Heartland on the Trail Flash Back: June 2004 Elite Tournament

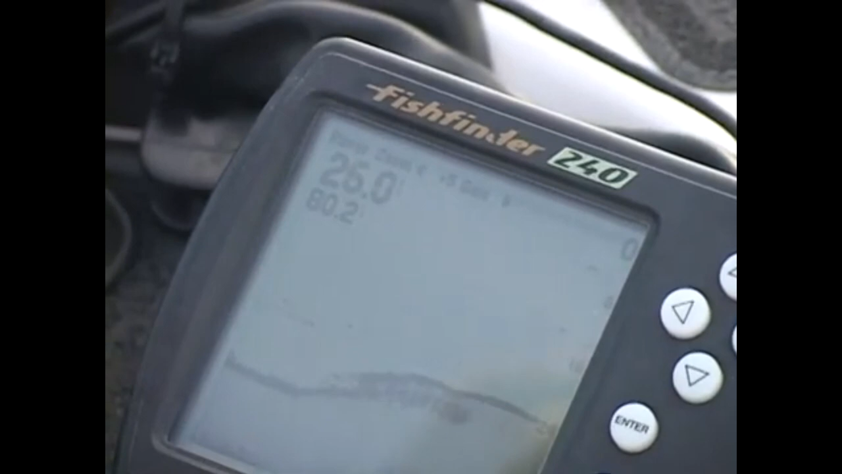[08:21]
six feet, then there's a lot of fish on the bottom that's not showing up on the screen and you'll see them come up and eat it.
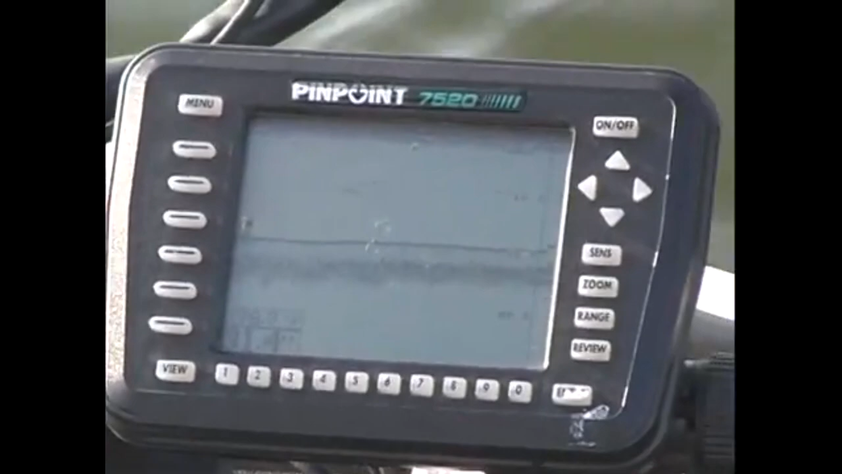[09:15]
There's one. That's a good fish.